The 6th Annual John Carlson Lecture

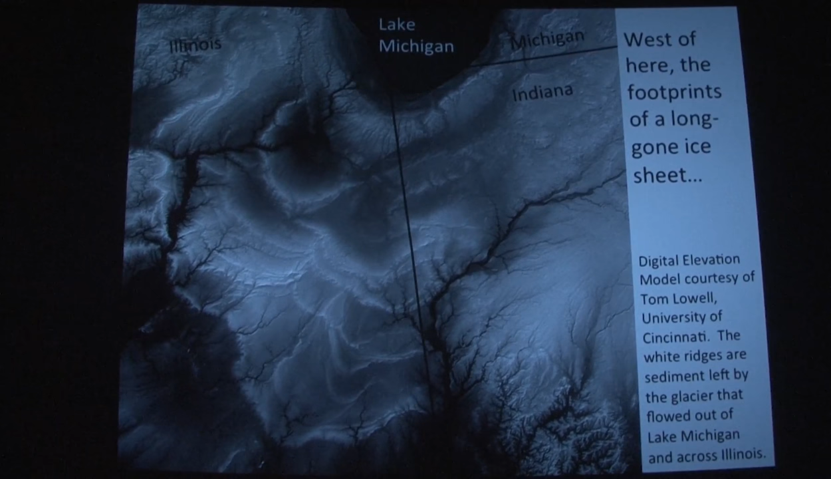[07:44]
There's Lake Michigan. You can see Indiana and Michigan and Illinois.
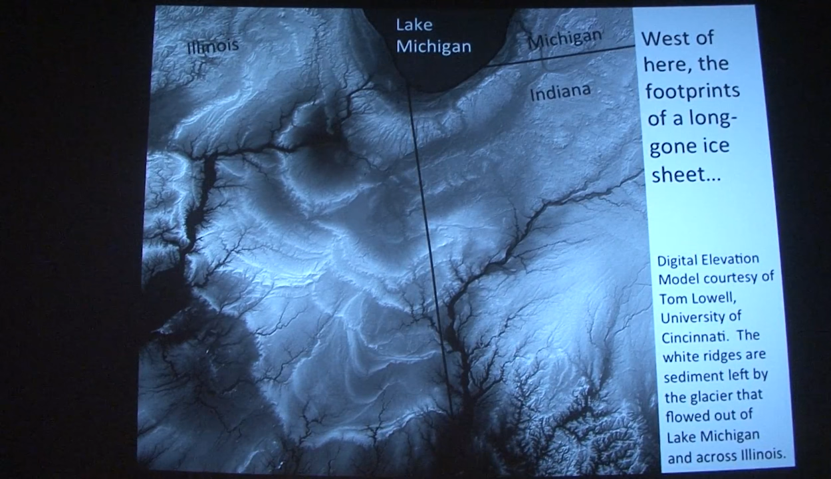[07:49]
And this is a digital elevation model, which was very carefully shaded by my friend Tom Lowell, to bring out the footprints of an ice sheet.